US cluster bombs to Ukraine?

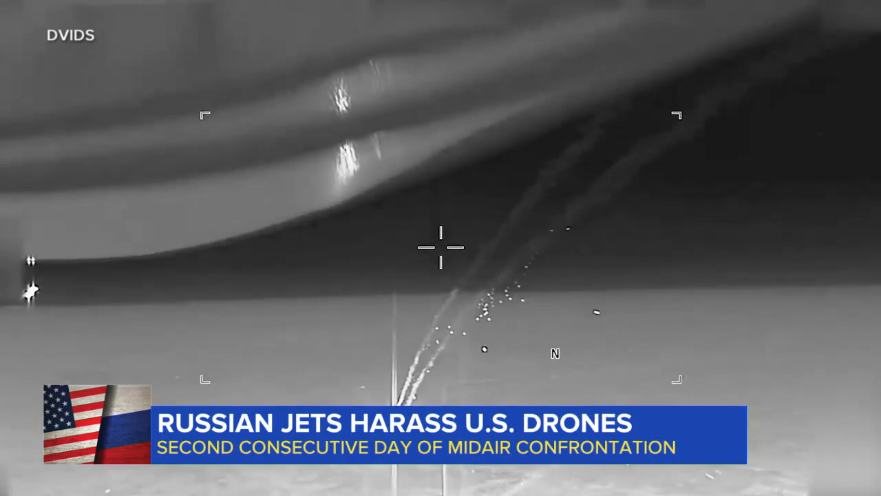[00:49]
and Russia. For the second consecutive day, Russian jets harassed an American drone over Syria, releasing flares in its flight path.